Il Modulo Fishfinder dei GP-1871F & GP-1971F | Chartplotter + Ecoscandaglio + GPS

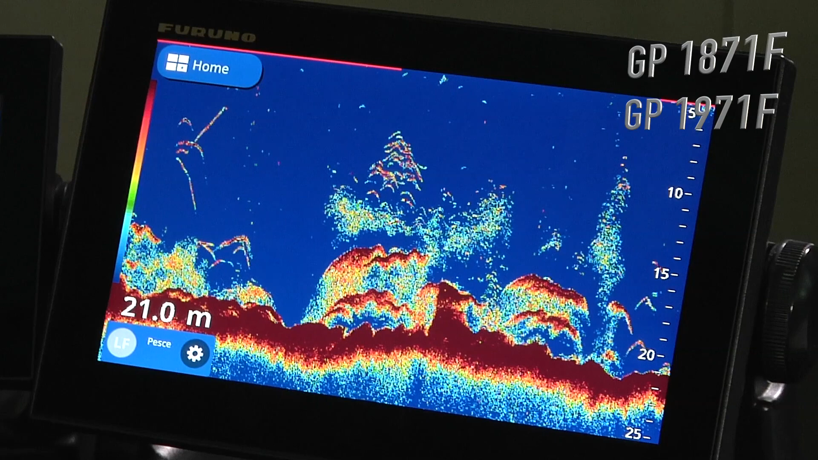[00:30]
On screen: depth 21.0 m
sonde quindi fino a un kilowatt ma soprattutto anche le sonde tipo monotono quindi chi ha già in barca una sonda di un altro apparato furono
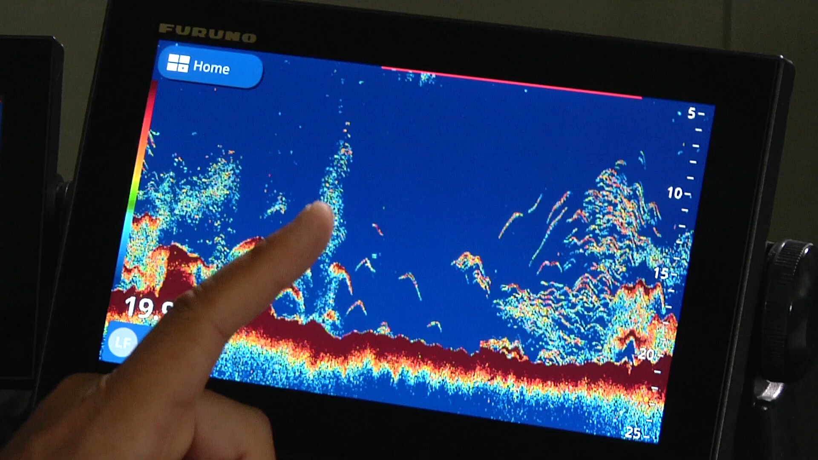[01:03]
una funzionalità molto importante di quando uno va a pesca è utilizzare lo
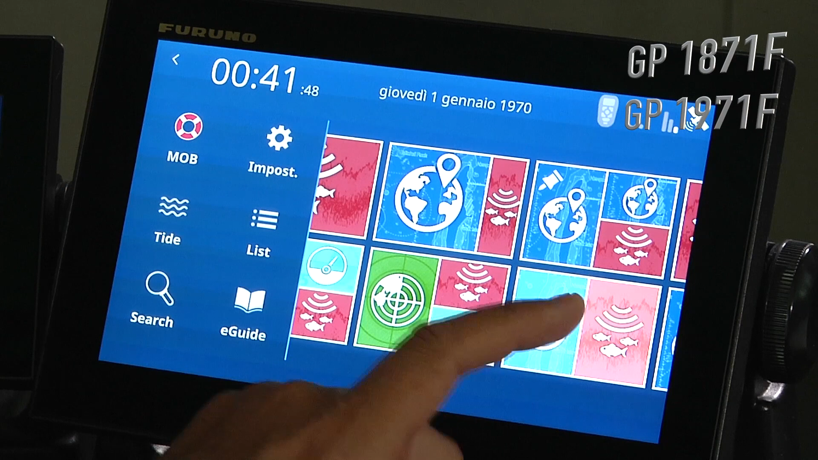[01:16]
schermo diviso in due parti cioè cartografia e fish finder
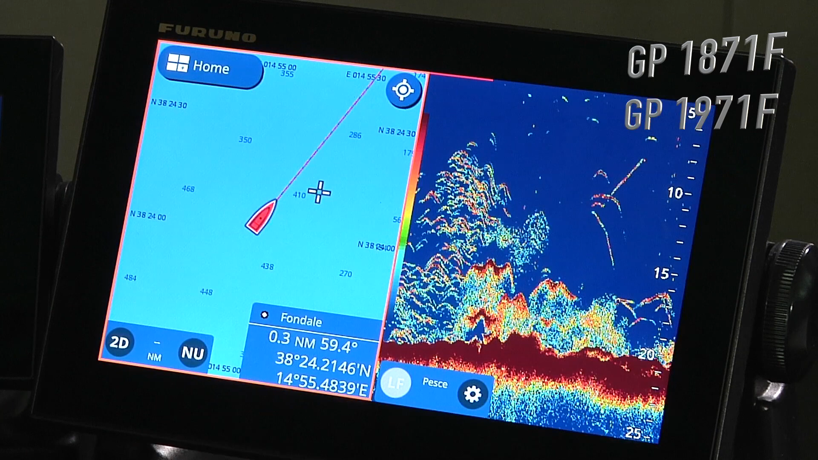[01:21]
in questa situazione se io trovo qualcosa di interessante nello storico anche del mio ecoscandaglio posso inserire un waypoint
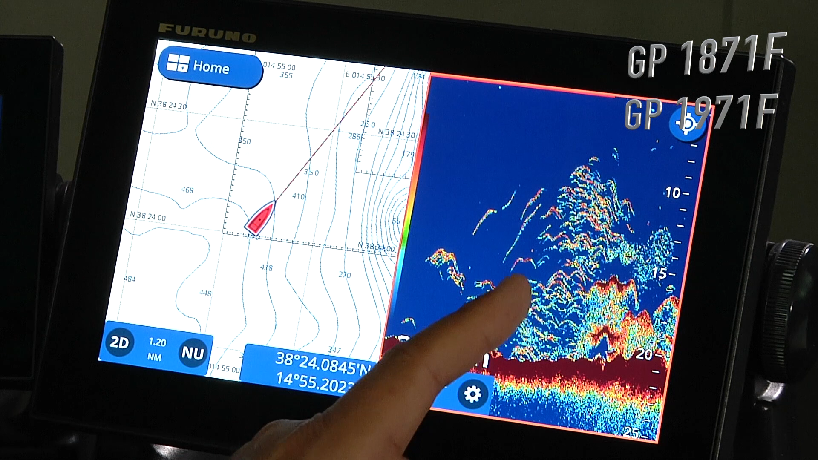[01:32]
che verrà immediatamente visualizzato sulla cartina
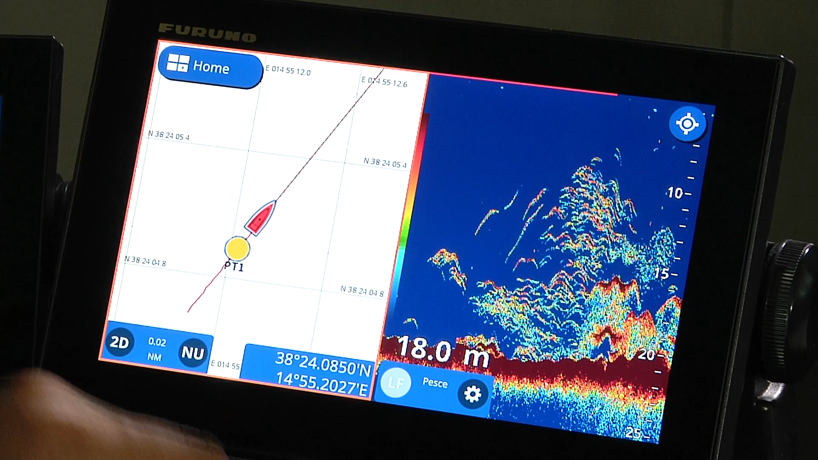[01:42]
On screen: depth 18.0 m
questo si rende molto utile nella ricerca del pesce
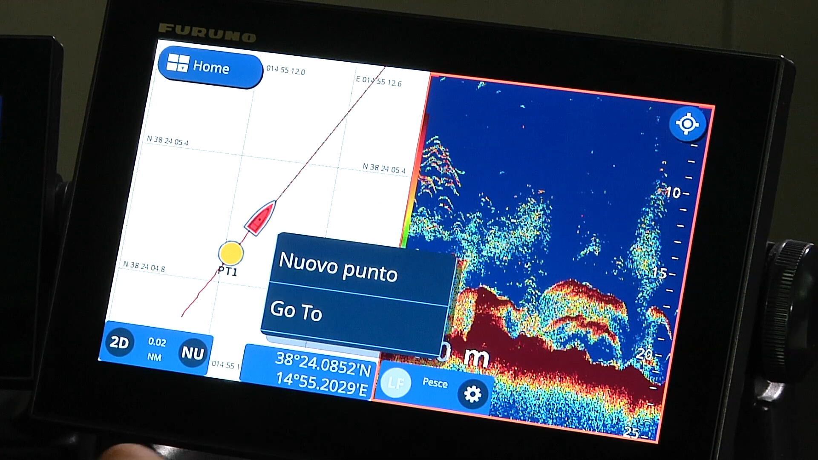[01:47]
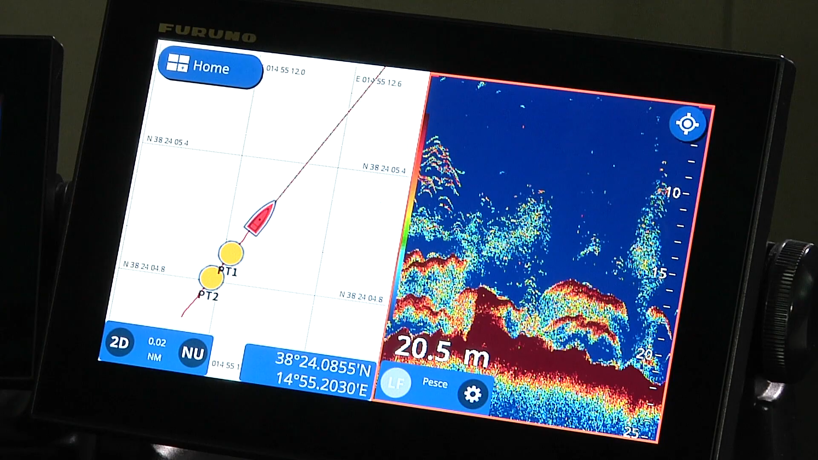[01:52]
On screen: depth 20.5 m
vediamo ora come andare a operare per lo zoom e lo shift
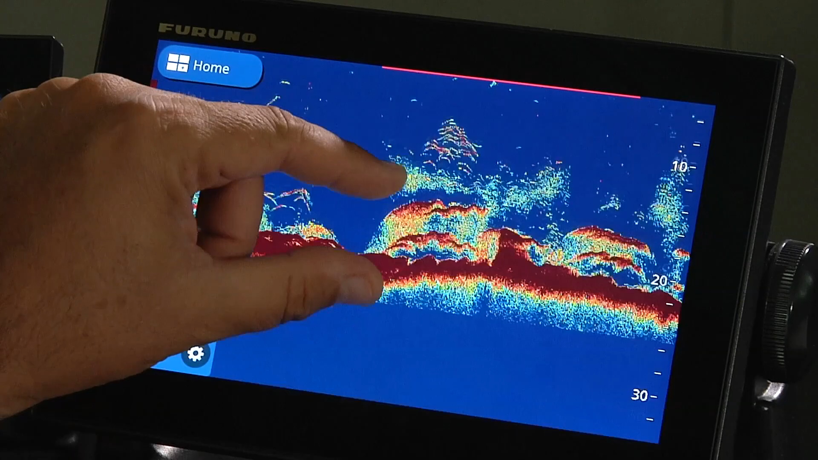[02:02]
innanzitutto dovremmo stare attenti aver posizionato
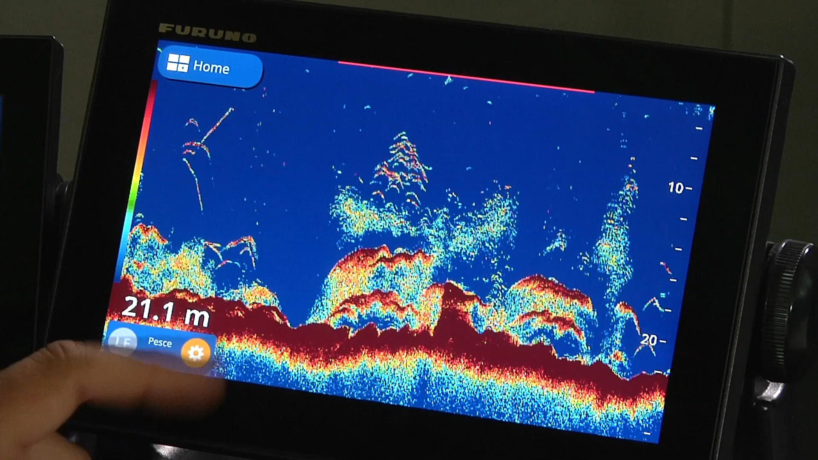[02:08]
On screen: depth 21.1 m
il nostro ecoscandaglio con scala auto in off
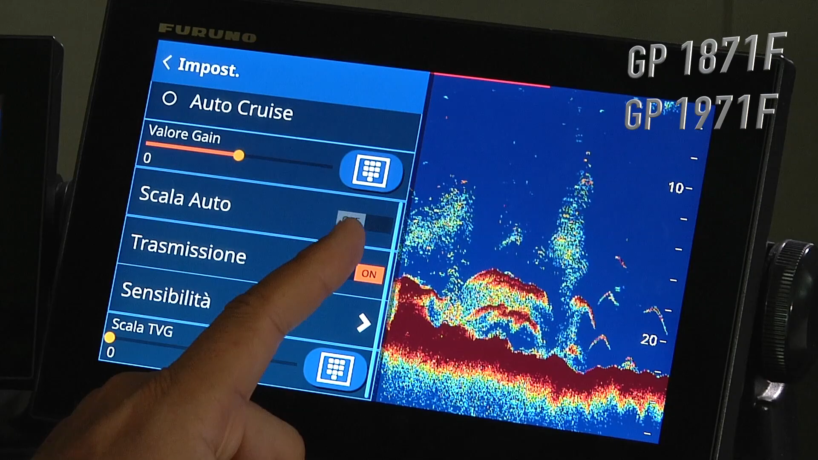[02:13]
questo ci permette con un semplice touch di andare a modificare l'ingrandimento dello schermo
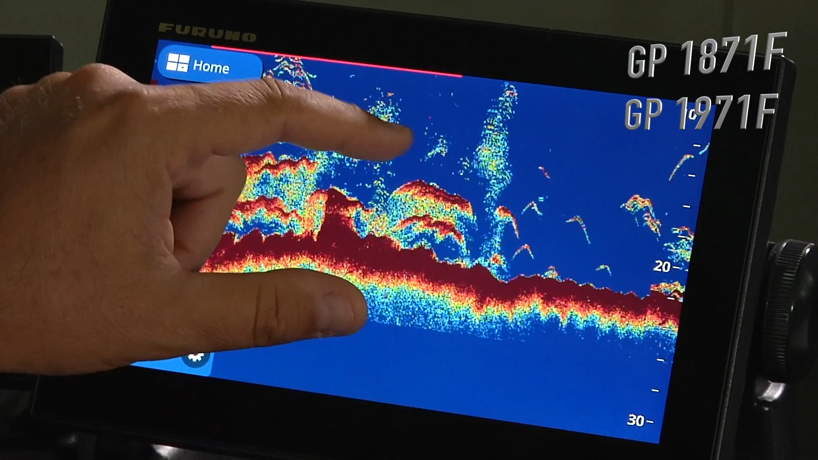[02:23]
e quindi di operare anche sullo shift
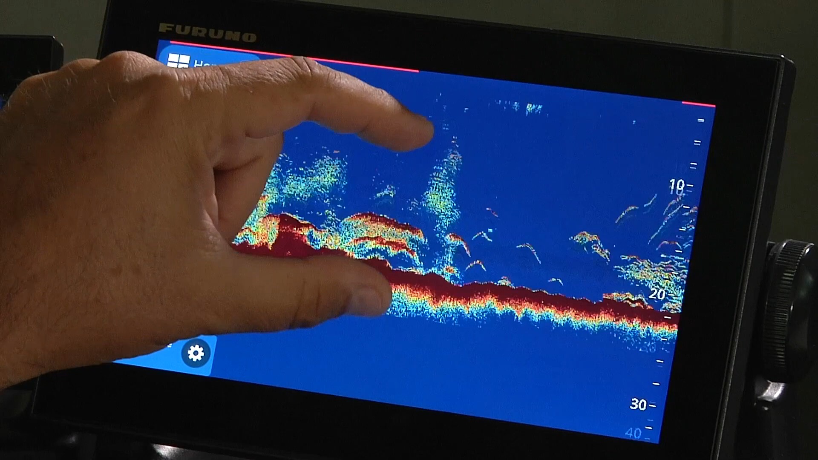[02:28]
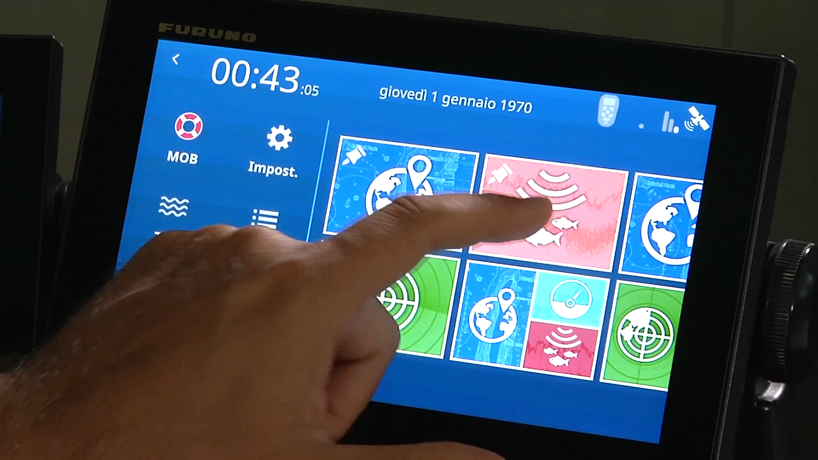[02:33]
un'altra impostazione importante è il gain possiamo selezionarlo tra tre possibilità
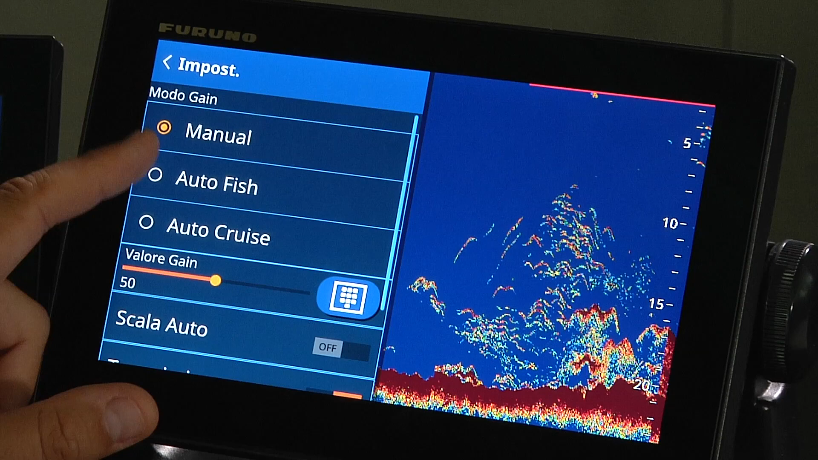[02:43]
manuale auto fish o auto cruise la funzionalità automatica ci permette di avere la migliore regolazione senza dover agire su nessun parametro dell'ecoscandaglio
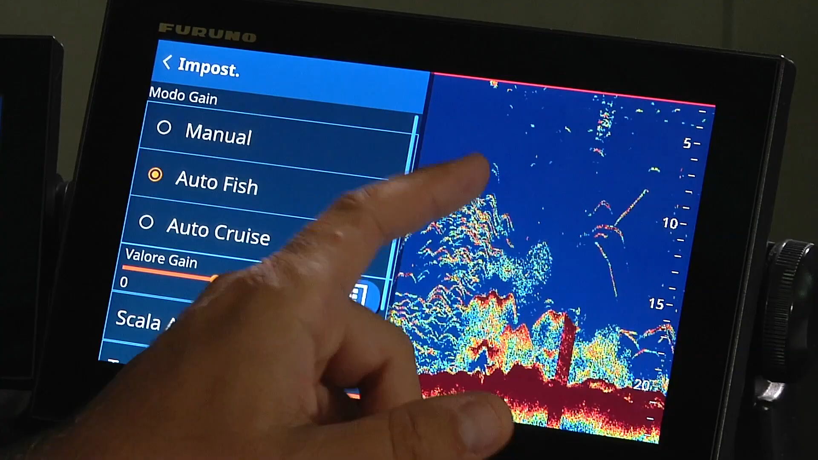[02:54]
vi mostro ora due funzionalità di proprietà furuno acu fish e bottom discrimination l'acu fish ci permette
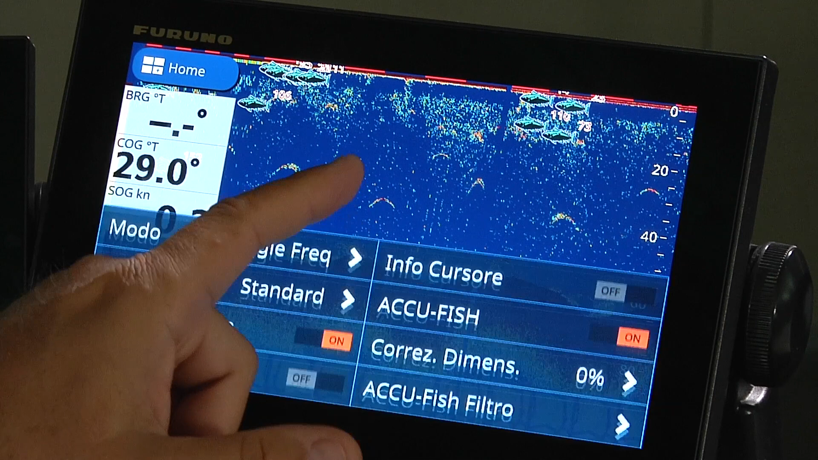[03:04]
attivato sul menu a tendina che abbiamo sotto di individuare i pesci
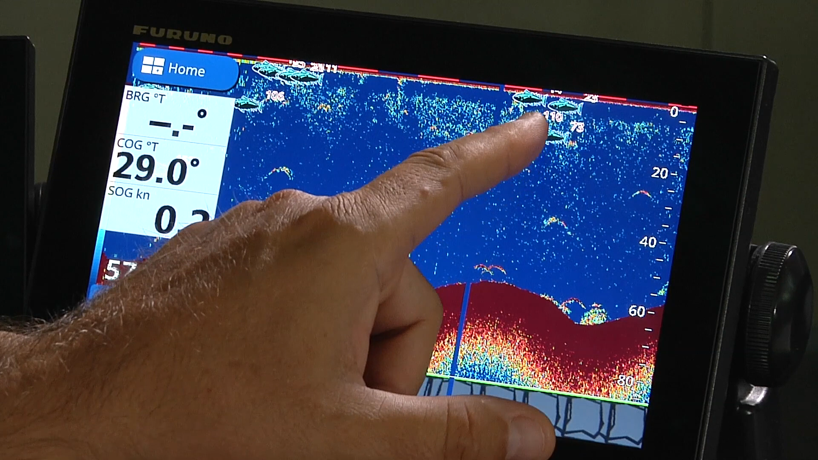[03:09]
e mostrare le dimensioni del pesce con una buonissima approssimazione funziona però soltanto con le sonde di tipo tradizionale e non c'è il botto discrimination non è altro che l'analisi del fondo che vedete qui in basso anche questo viene inserito dal menu a tendina
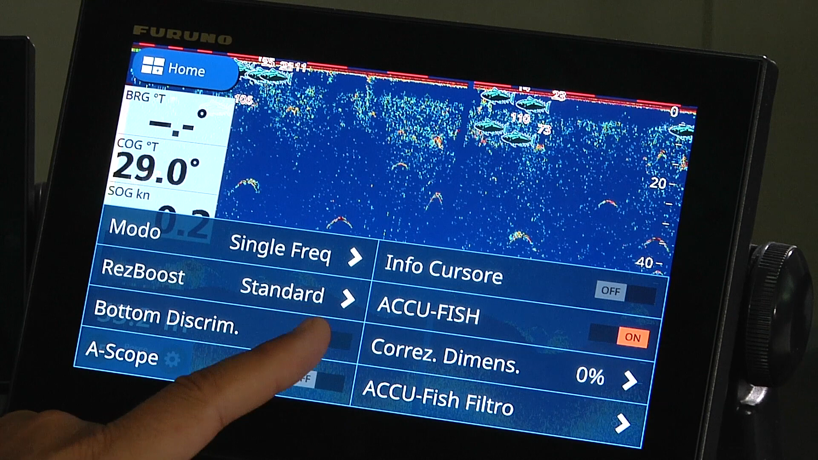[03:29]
e serve per capire la consistenza del fondo abbiamo quattro materiali diversi sabbia, ghiaia,
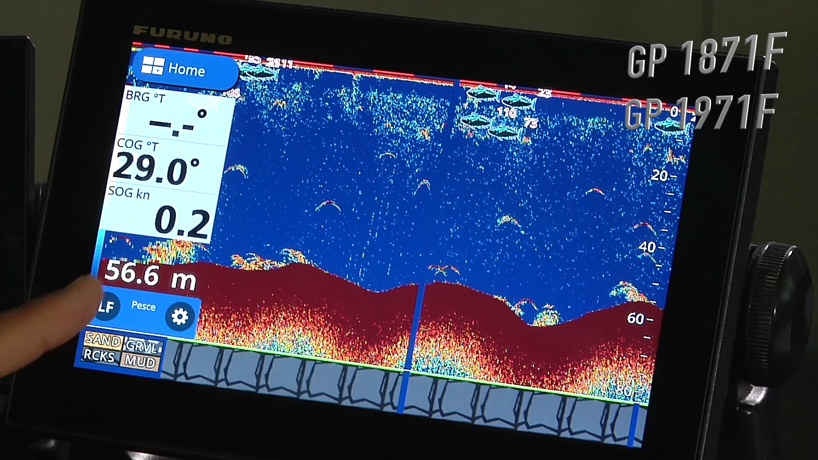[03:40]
On screen: depth 56.6 m, speed 0.2 kn
roccia o fango in questo momento ci sta mostrando un fondo tutto di ghiaia
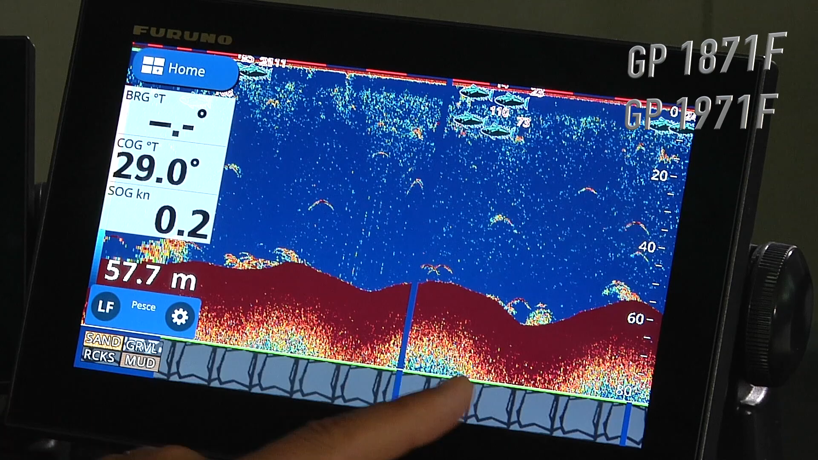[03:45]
On screen: depth 57.7 m, speed 0.2 kn
con il fish finder del GP 1871 e 1971 siamo sicuri di trovare il pesce